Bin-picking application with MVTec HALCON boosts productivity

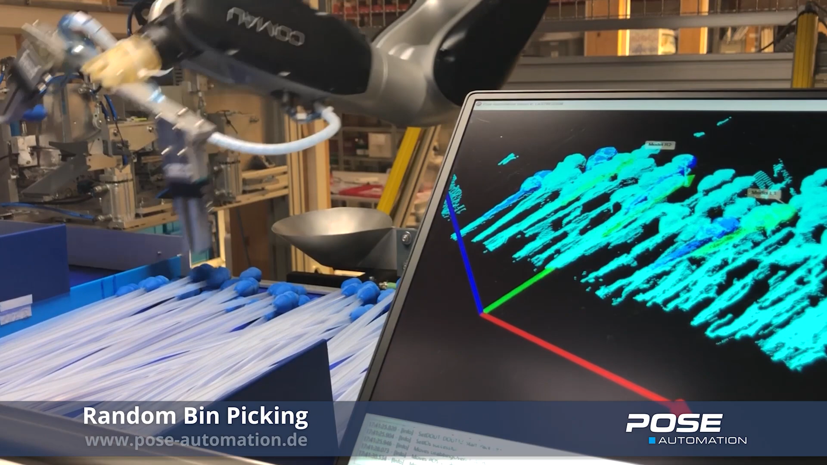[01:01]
Using Halken's surface-based matching, the location and orientation of the catheters lying on top is then determined accurately.